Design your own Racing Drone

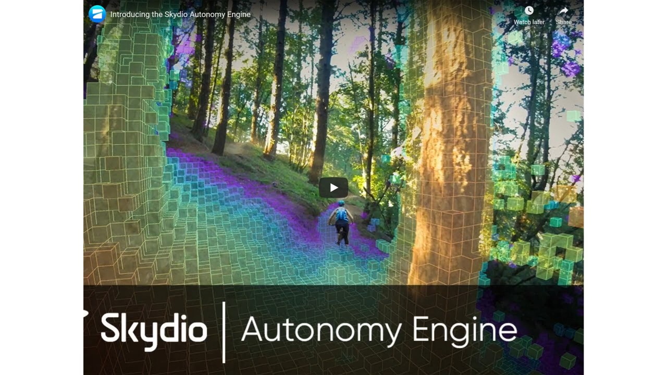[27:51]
So this is just what is basically under the hood in terms of that camera, in terms of that drone. So there's 12 exterior cameras and one main camera. The 12 navigation cameras are just around the outside of it.
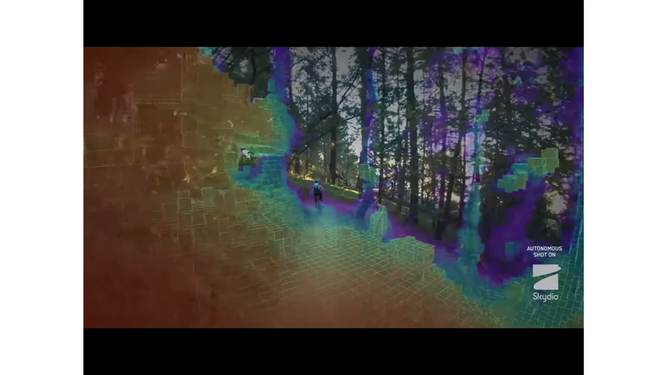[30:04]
and these get fused over time into a dense 3D understanding of the environment. From there, the R1 uses a combination of deep neural networks to understand the people around it.
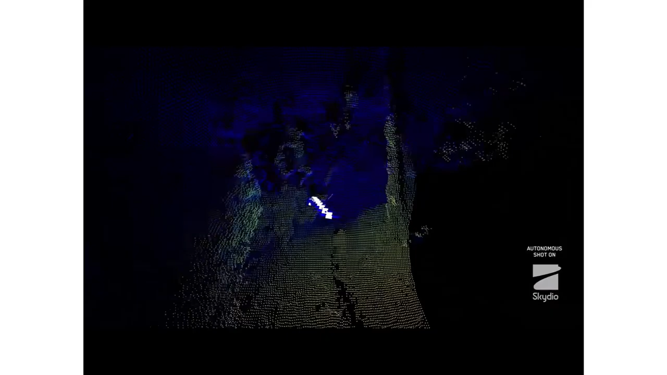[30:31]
keeping the subject in view, and capturing amazing video to figure out how the vehicle should behave by predicting 4 seconds into the future.
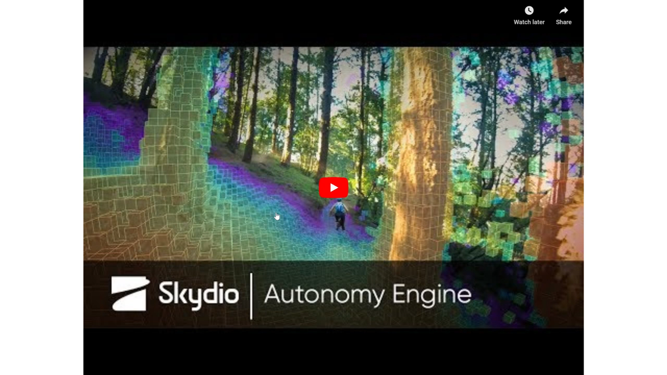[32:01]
So as you heard them say, that they predict 4 seconds into the future. Using the 12 cameras is how they generate this map here that you can see. So they can see how far away each of these, basically how far away these objects are. And using that, they can make a trajectory with which they want to fly. So it's very cool.